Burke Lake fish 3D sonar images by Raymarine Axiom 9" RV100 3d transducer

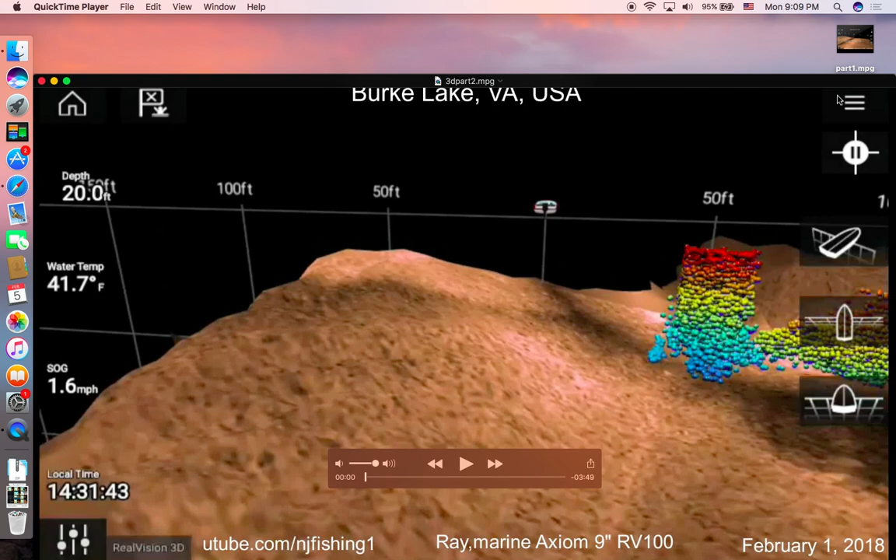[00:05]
On screen: depth 20.0 ft, water 41.7°F, speed 1.6 mph
okay I'm going to show you some really really cool 3d sonar imaging now and as
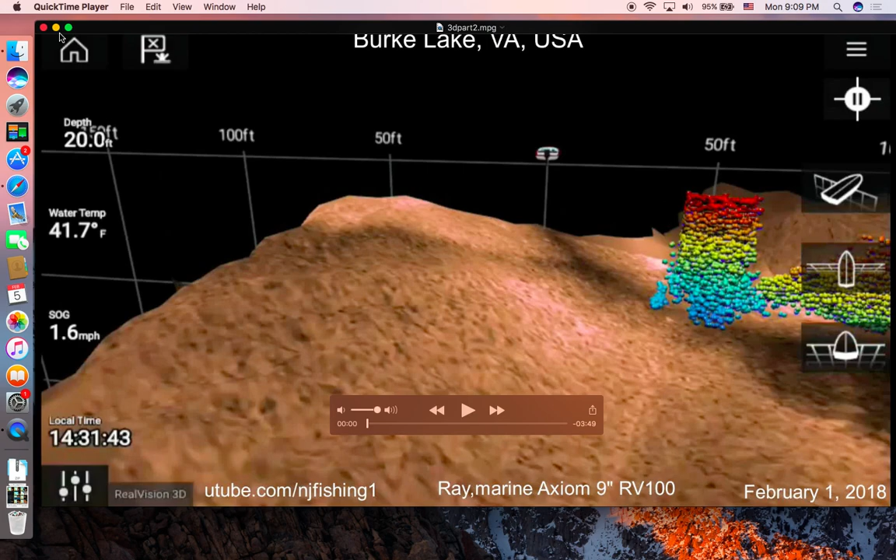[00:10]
On screen: depth 20.0 ft, water 41.7°F, speed 1.6 mph
you can see this is Burke Lake Virginia USA local time is 2 31 p.m. so it's in the afternoon 2 o'clock and 31 2 o'clock and 31 minutes my speed over ground is 1.6 miles per hour water temperature is 41 depth is 20 and you can see so many fish and this is recorded from using
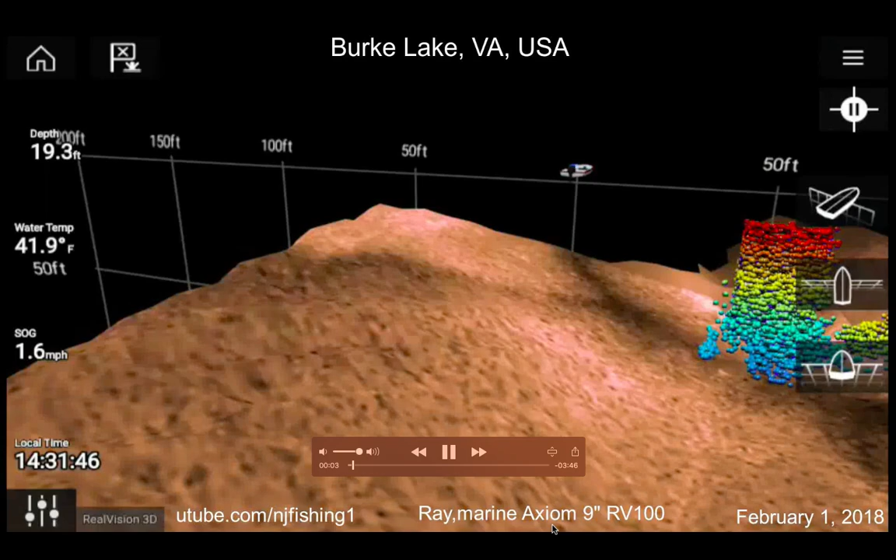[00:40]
On screen: depth 19.3 ft, water 41.9°F, speed 1.6 mph
Raymarine axiom 9 inch RV 100 okay and see so many fish over here these dots represent fish in rainbow color order meaning red the red being the shallowest color and orange
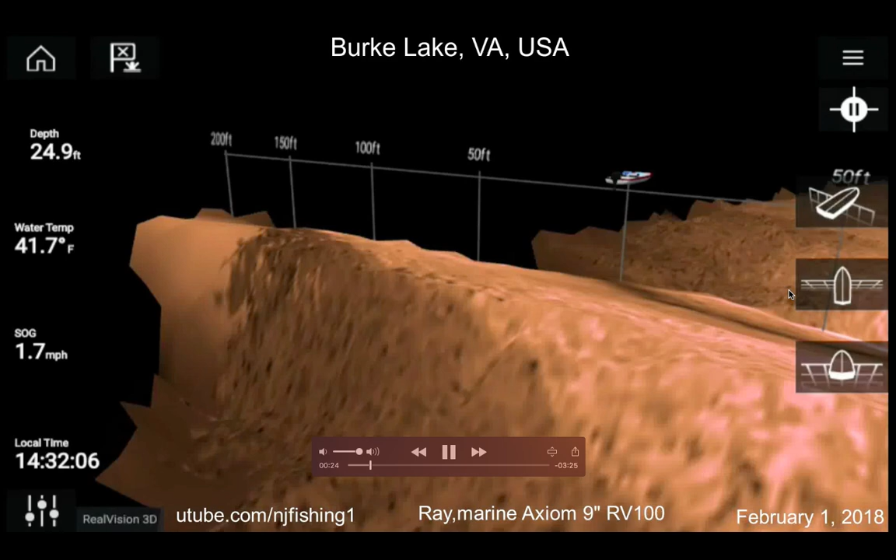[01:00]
On screen: depth 24.9 ft, water 41.7°F, speed 1.7 mph
and then yellow and so forth all the way down to violet you know so you can see you know so it's pretty there is a fish over there you know it's on my on the left side of my kayak and this is the peak you know and that's the valley
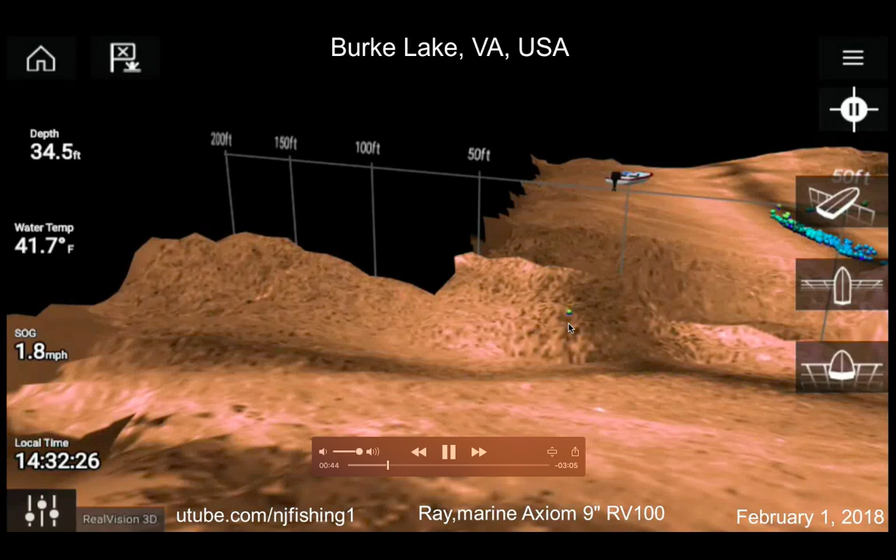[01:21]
On screen: depth 34.5 ft, water 41.7°F, speed 1.8 mph
and you know at the peak mountain underwater mountain top but you don't see any fish but in the valley you see tons of fish there so
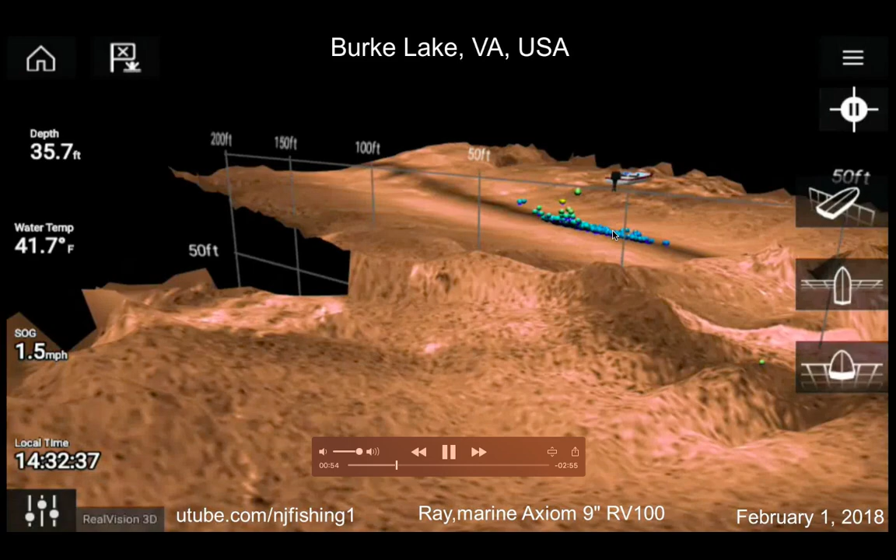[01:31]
On screen: depth 35.7 ft, water 41.7°F
I'm actually turning around to get back to where I saw the fish earlier here we go see these fish so many of them and you can see the red dots
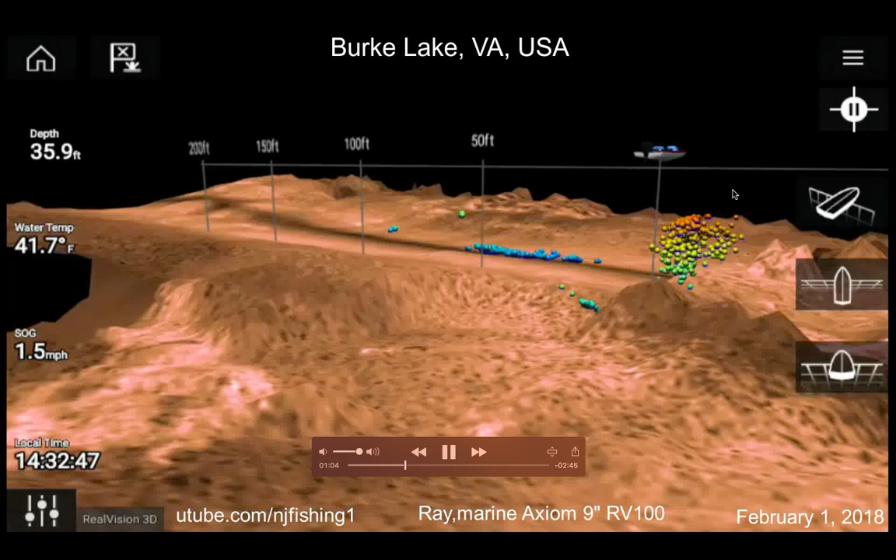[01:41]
On screen: depth 35.9 ft, water 41.7°F, speed 1.5 mph
are the shallowest and the you know the blue the violet or the
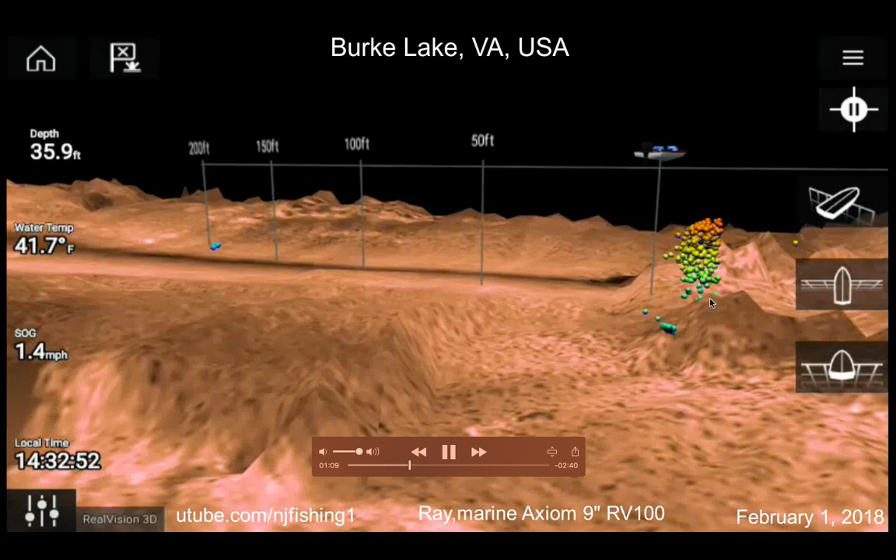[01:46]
On screen: depth 35.9 ft, water 41.7°F, speed 1.4 mph
lowest or the deepest location and I'm coming up
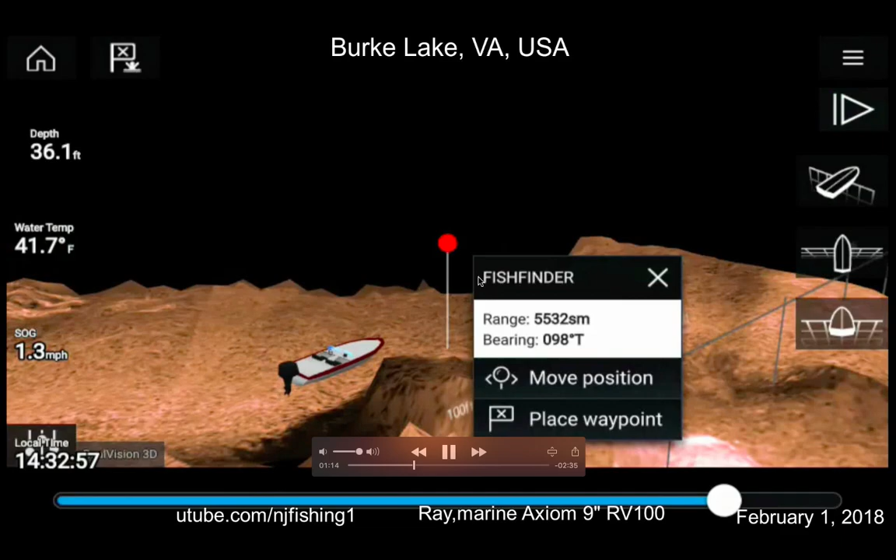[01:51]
On screen: depth 36.1 ft, water 41.7°F, speed 1.3 mph
to my waypoint so I just said a a waypoint
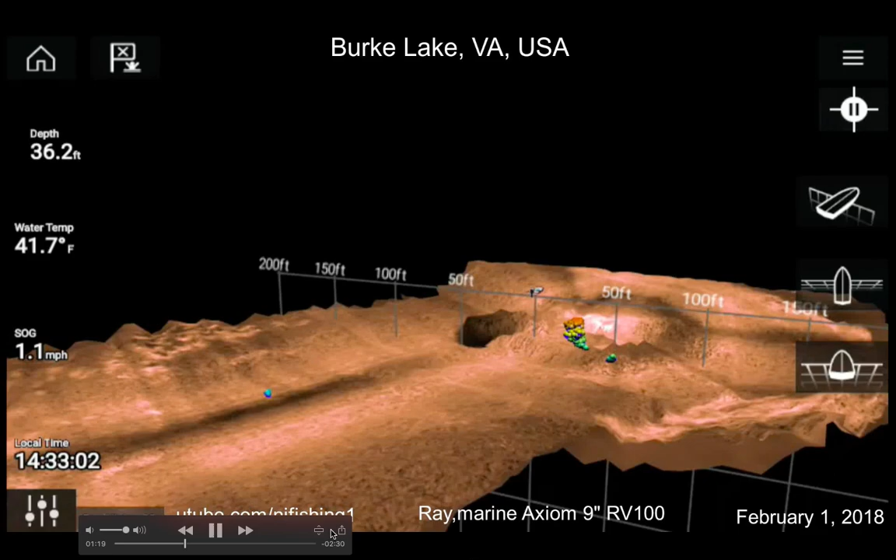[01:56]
On screen: depth 36.2 ft, water 41.7°F
there and also you can see well
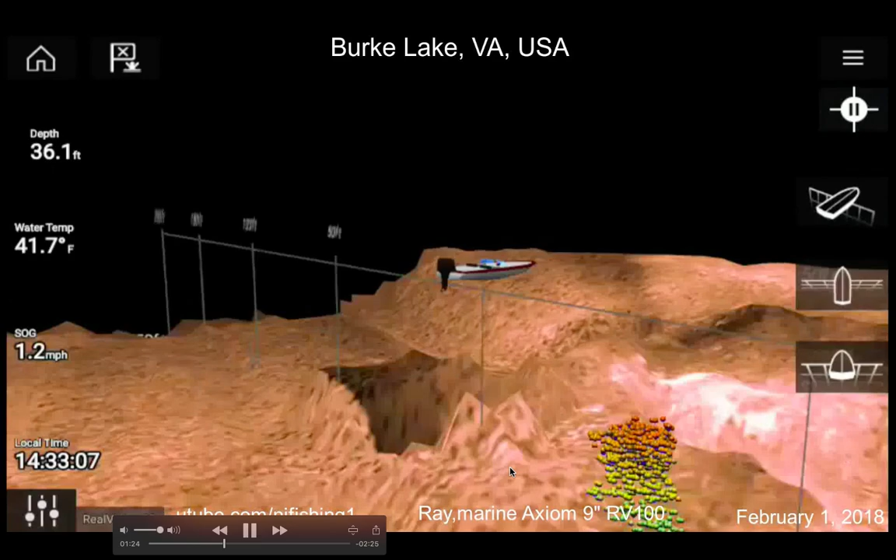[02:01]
On screen: depth 36.1 ft, water 41.7°F, speed 1.2 mph
sorry my fingers so I was rotating the view and also placing weight points and that's why you see
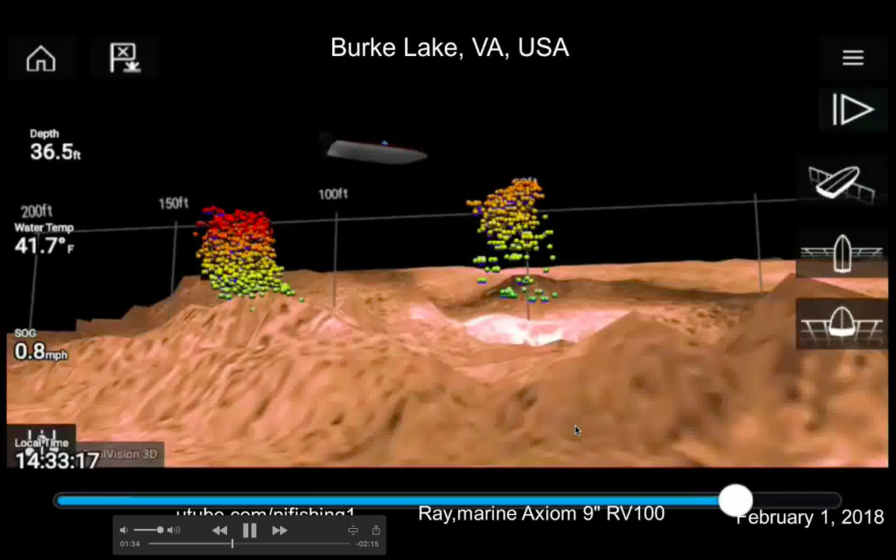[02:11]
On screen: depth 36.5 ft, water 41.7°F, speed 0.8 mph
you know sometimes oh you see that this is the bottom of my back of my kayak you know and I just keep placing weight points sorry you
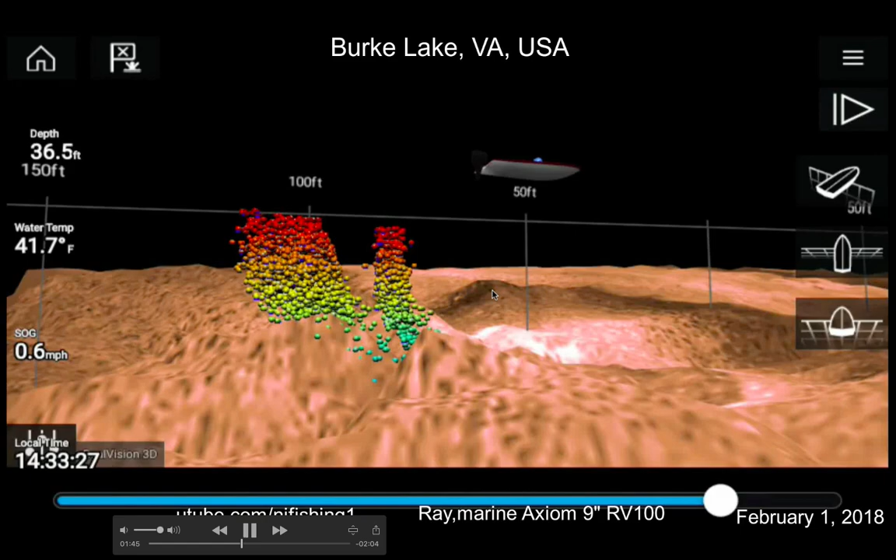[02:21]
On screen: water 41.7°F, speed 0.6 mph
know and then you can see my speed over ground is point seven point eight mile one mile and then I started to getting these fish
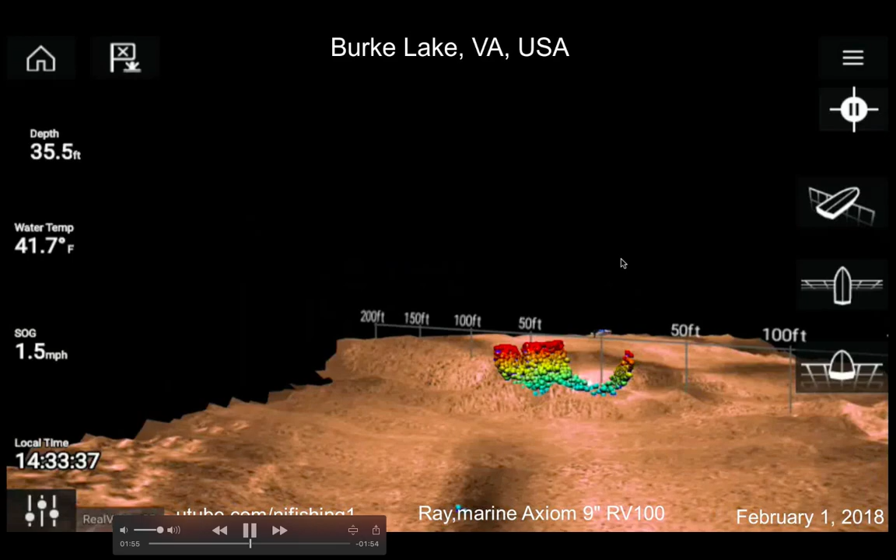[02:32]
On screen: depth 35.5 ft, water 41.7°F, speed 1.5 mph
and they're on my this is my bow so they're focused they're concentrated on the
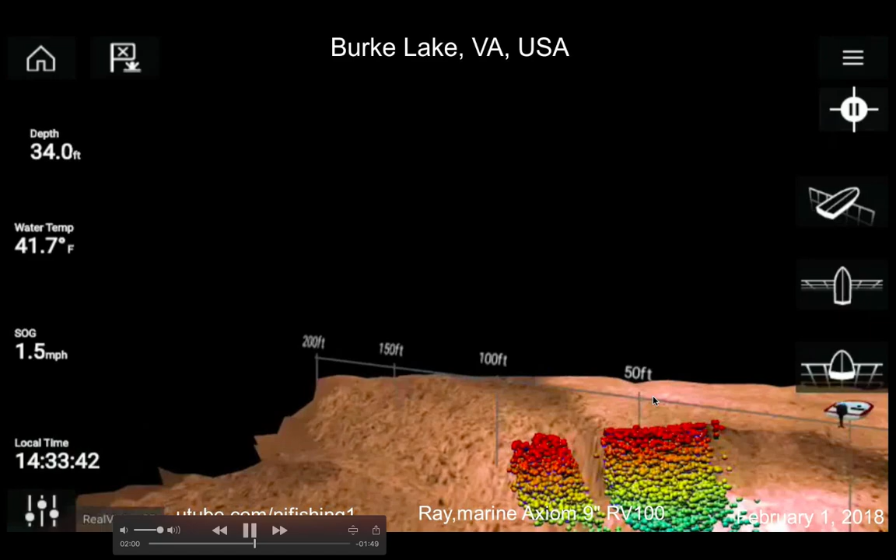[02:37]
On screen: depth 34.0 ft, water 41.7°F
left-hand side of my boat you know and right now it's behind my boat as you can see and
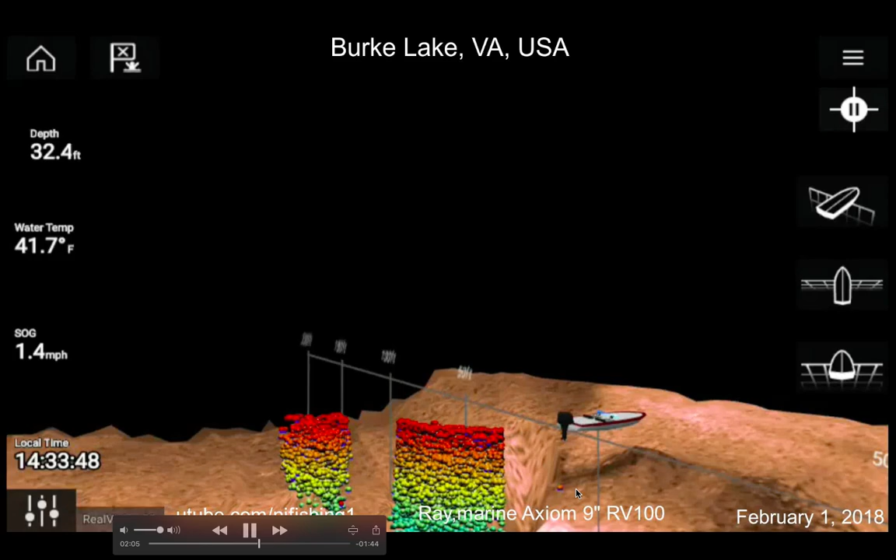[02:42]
On screen: depth 32.4 ft, water 41.7°F
there are some individual fish over here and here but the majority of them are like here you know and red color is the shallowest and then you know